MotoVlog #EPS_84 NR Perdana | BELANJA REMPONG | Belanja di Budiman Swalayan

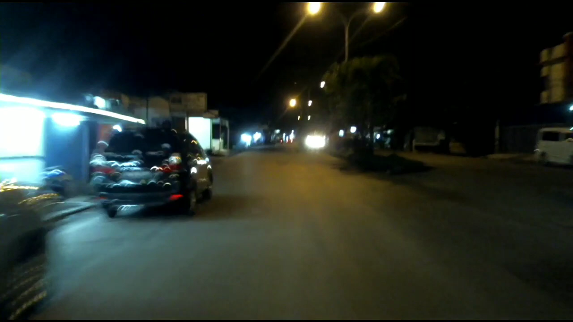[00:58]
orang rumah nggak ikut, terpaksa lah saya sama anak ikut belanja bulanan ke salah satu shopping mart di Kota Padang. Bagaimana keseruannya? Simak dalam motovlog ini.
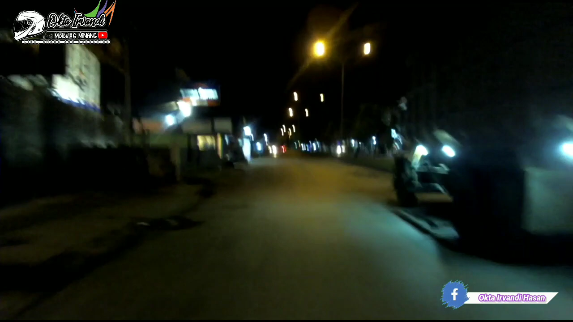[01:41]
Beginilah Kota Padang kalau di tengah malam. Saat ini berada di kawasan Lubuk Pegalung dekat rumah, dan juga mau belanja ke salah satu shopping mart di Kota Padang, yaitu Budiman. Bersama saya sekarang ditemani sama anak, yakninya Anindira.
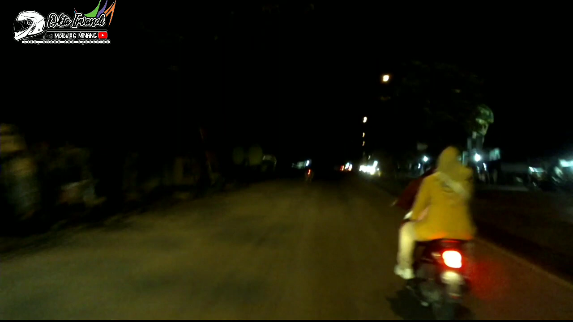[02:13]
Kalian bisa apa? Bantu subscribe juga channelnya Anindira yang ada di link di sini.
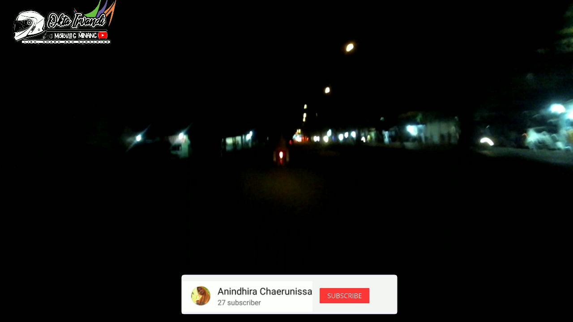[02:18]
Nah, Anindira ini di depan, ini seperti ini depan. Seperti biasa kami berdua, ayah dan anak lagi mau mengerjakan tugas negara, yakninya belanja bulanan. Biasanya sih ada ibu negara juga yang ikut, tapi sekarang karena ibu negara lagi sibuk, seperti yang kalian tahu, apabila kalian mengikuti Instagram saya,